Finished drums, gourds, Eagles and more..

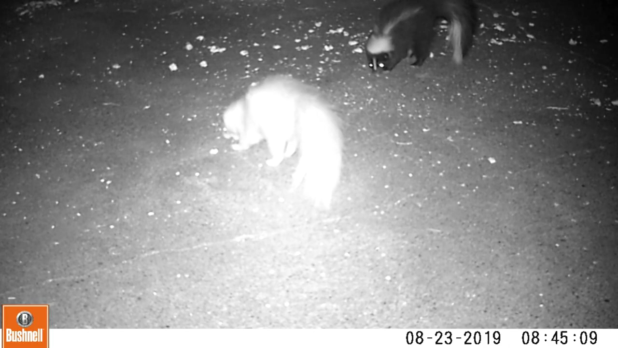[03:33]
and here we are imagine my surprise when I saw this on my camera an albino skunk there's a bunch of babies that have been coming to the backyard and here's two siblings there she is or he whichever it is everybody